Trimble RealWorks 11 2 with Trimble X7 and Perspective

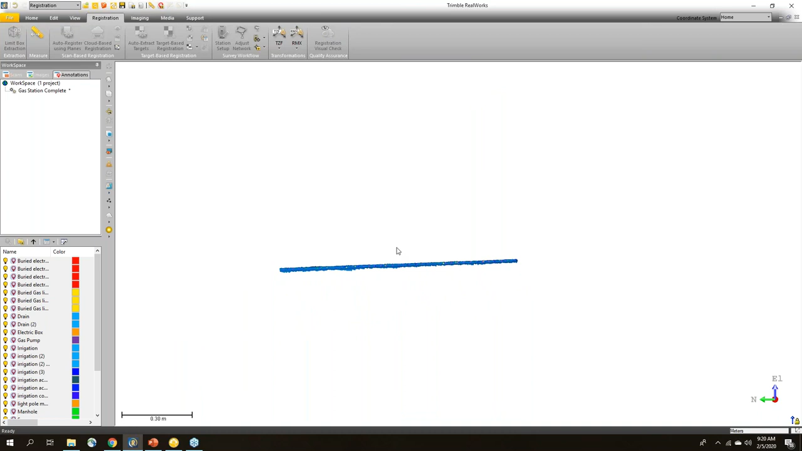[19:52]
So I always like to give a good check on the ground to make sure that looks good and that there's no elevation problems with my scans coming together. Now, this one, there's a lot of snow that was melting.
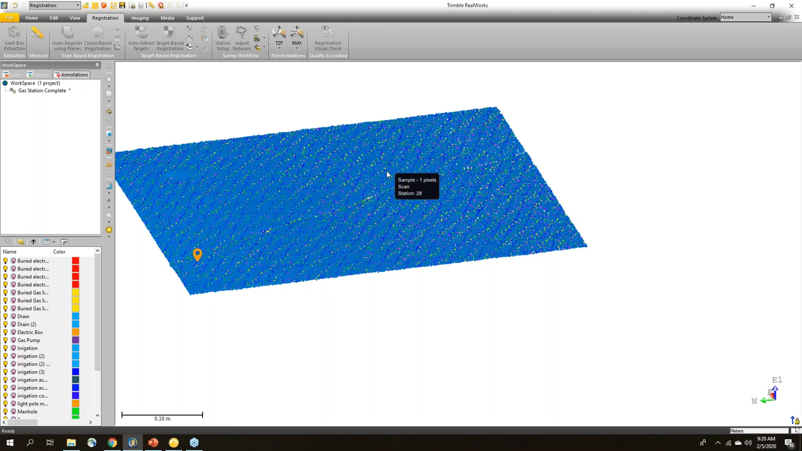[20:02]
I did the scan over three days. So I have to be a little strategic where I look. If I was to check over here, you can see there's still piles of snow melting in different states.
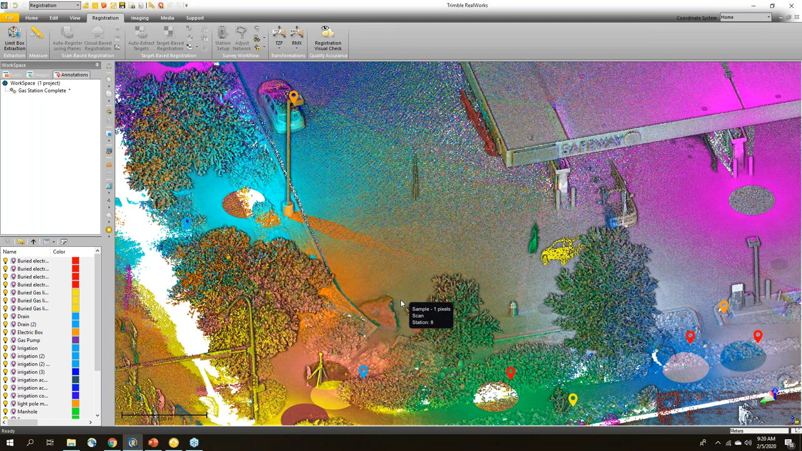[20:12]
Now, let me show you a little bit more of the annotations. So they're not just useful for leaving yourself notes, but they're also useful for going in and letting yourself know where things are important for modeling or creating line work. So here we've got a row of annotations that we created.
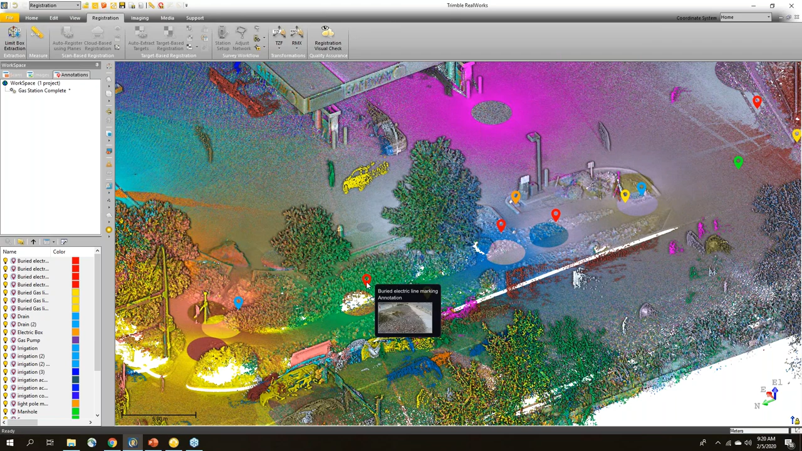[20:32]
If I hover over this one, I can see that this is a buried electric line marking. So if I select that and just open up the properties, I can go and look at that a little bit more in detail.
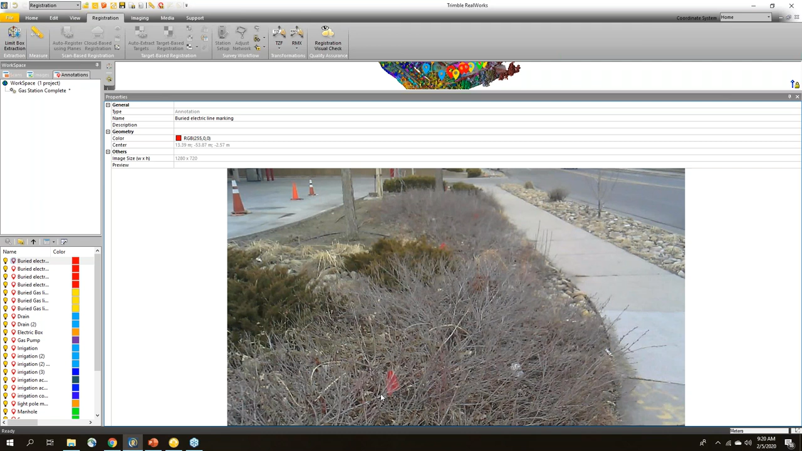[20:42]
And I can in fact see that there were flags and painting with the buried electric line out there. If I check over here, here's some yellow ones.
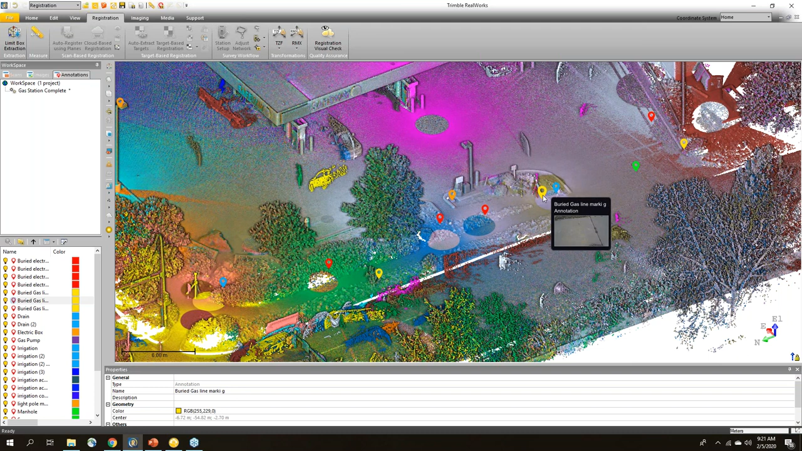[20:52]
So this is buried gas line marking. If I open that up, you can see that there's the buried gas line markings there.
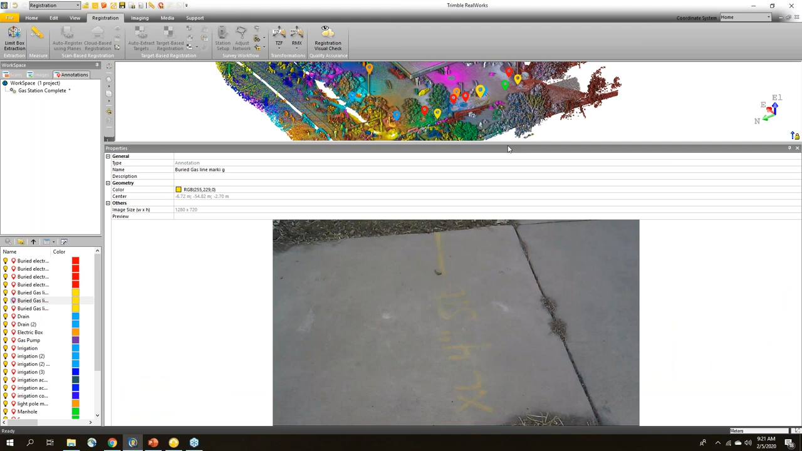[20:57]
So this is really going to help. These images were taken from the tablet to highlight specific areas.
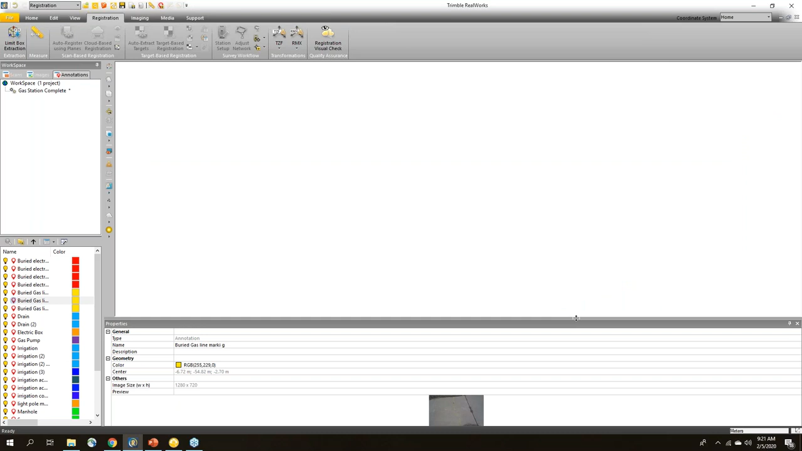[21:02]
Here's one over here. So looking at the point cloud, I really don't see much out here. It looks like there was a car driving by or there's, oh no, it's a crack. There's a crack in the ground, but I don't really see anything there.
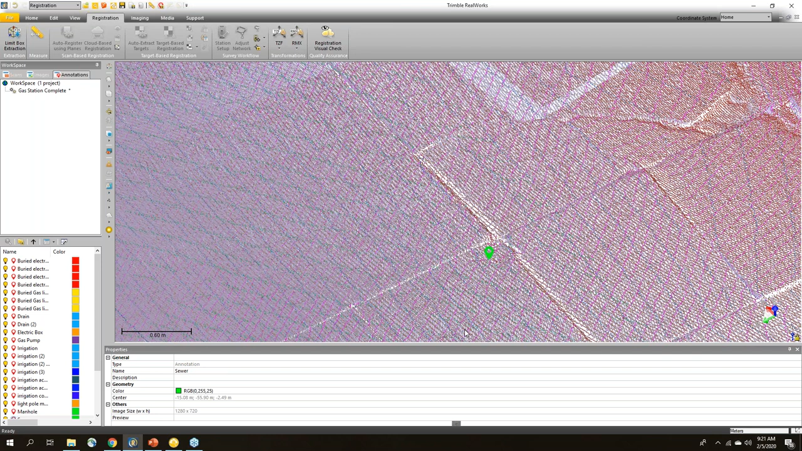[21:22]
But if I tap on this annotation, I can see that there wasn't a lid to a sewer access there.
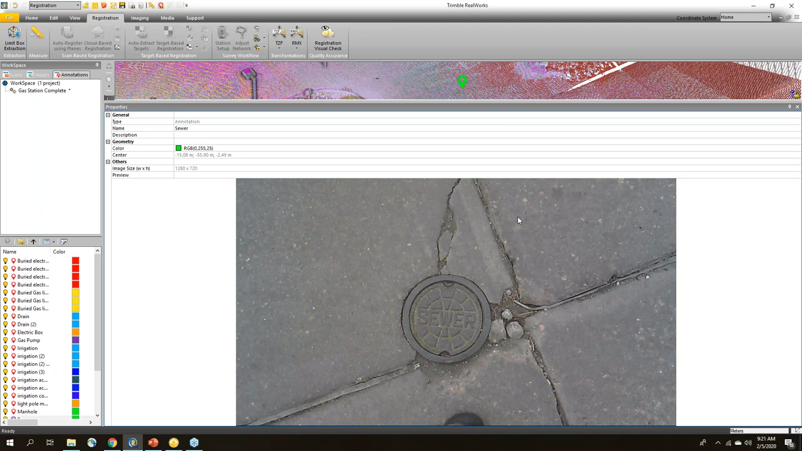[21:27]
So I can see it right there. And then now when I come back and look at the point cloud, I can actually kind of make it out. But you can imagine if these features were important to create in your final model or final drawing, it could take days to go through looking at the point cloud to try to find something, you know, small and flat on the ground.
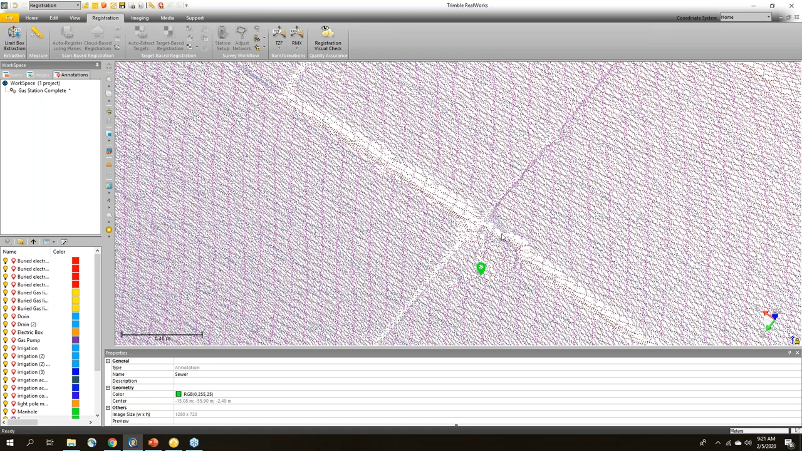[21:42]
But by adding these annotations while you're in the field and everything is clear, it makes it so much easier to find these important objects once you get back to the office.
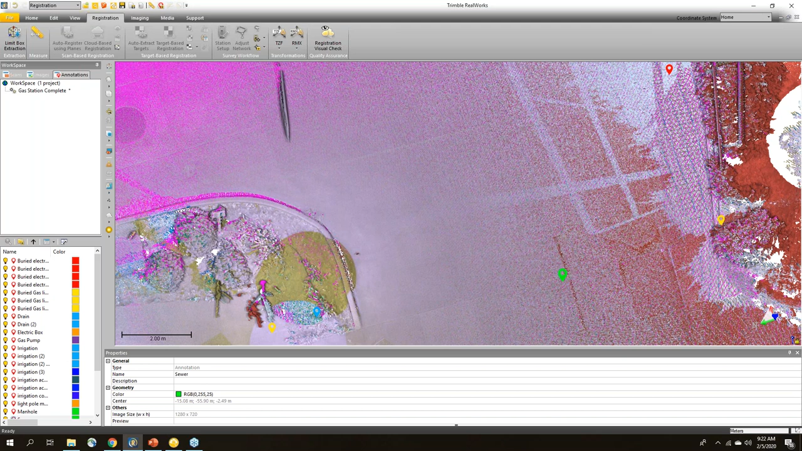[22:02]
Now, in Tremble RealWorks,
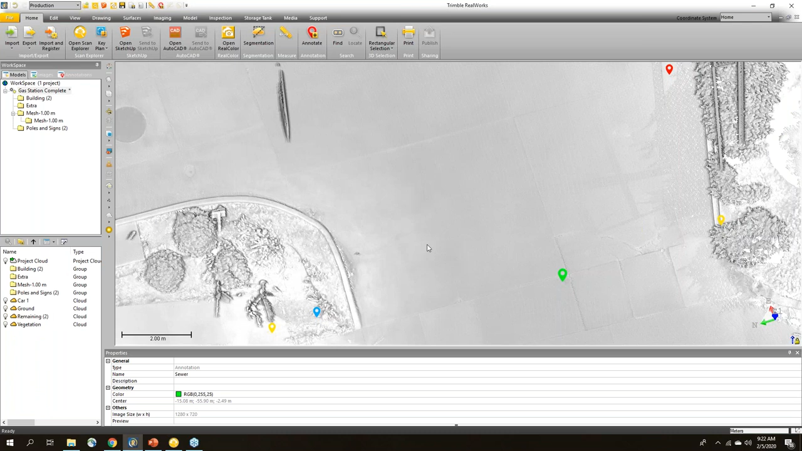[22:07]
if I wanted to go through and create annotations in here, I can do that also.
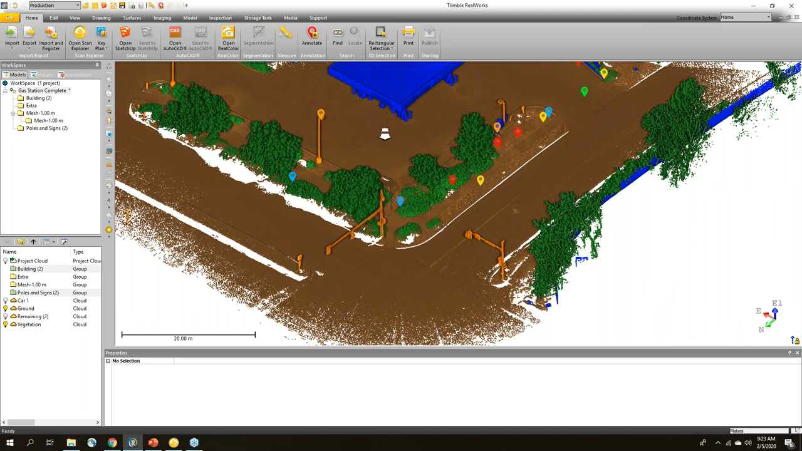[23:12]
I had to do some cleanup, especially on these objects that were a little farther away, like the light poles. But it didn't take too long. I essentially just used the segmentation tool and quickly added those to a new classification layer. But the classifications are super useful for
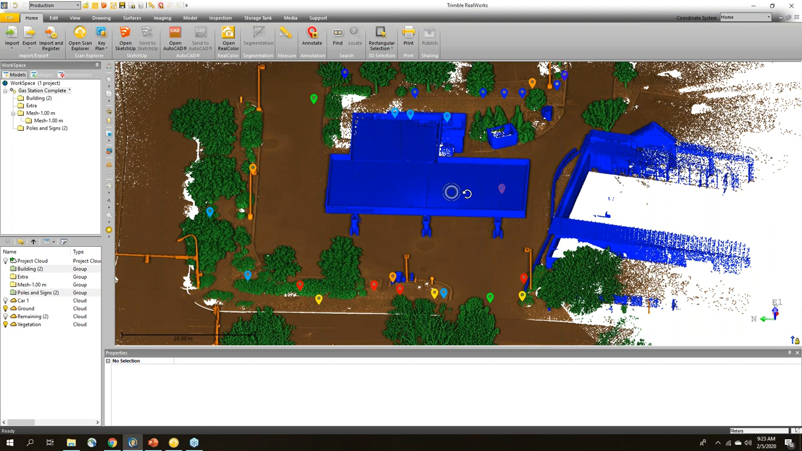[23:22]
cleaning things up and making it easy to look at and identify. For example, if I just wanted to see the light poles, I could go into these poles and signs,
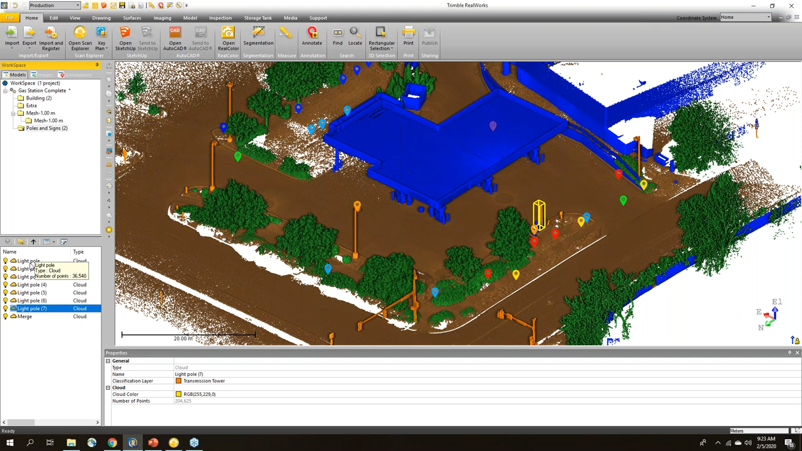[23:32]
just select all my light poles and choose view only this.
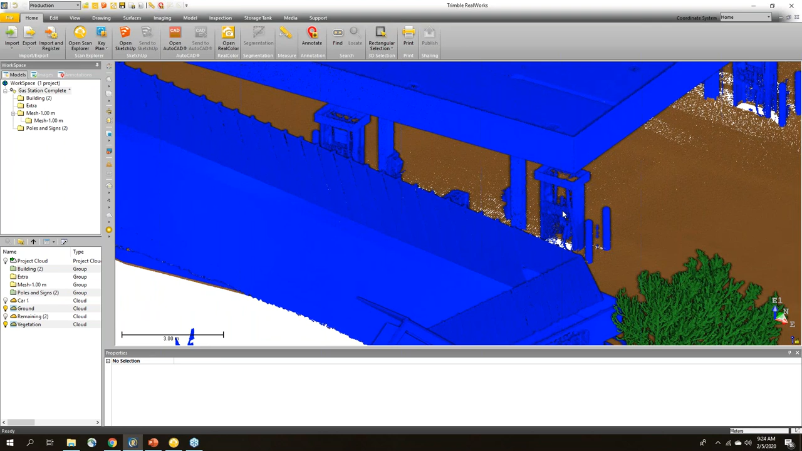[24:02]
And before I do that, I'm actually just going to import an image. We're just going to select
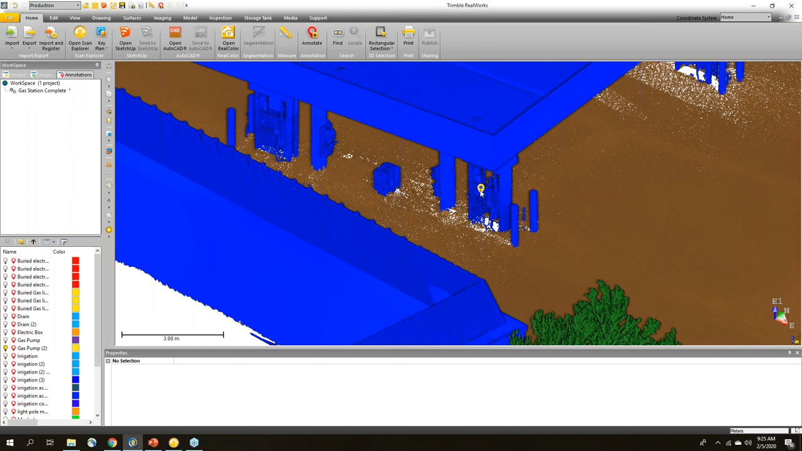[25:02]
So now if I select that, then I can go in and look at that.
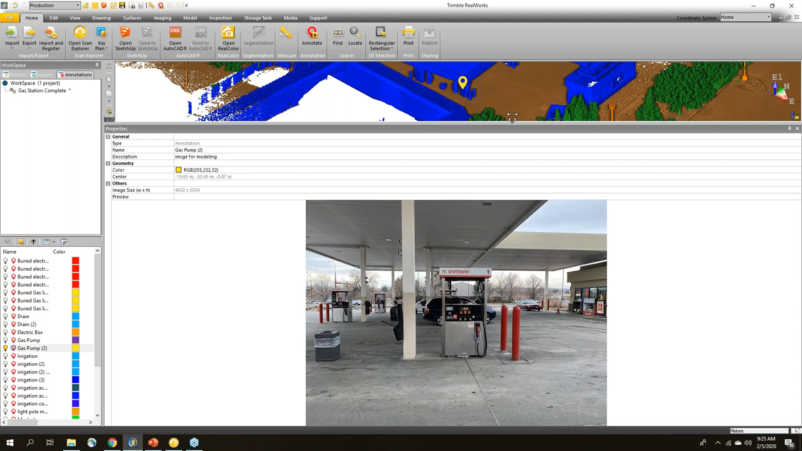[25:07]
And I can see a lot more detail for when I go to start modeling it. And it's in the right position for me. Now, I told you a little bit earlier about importing and creating those panoramic images.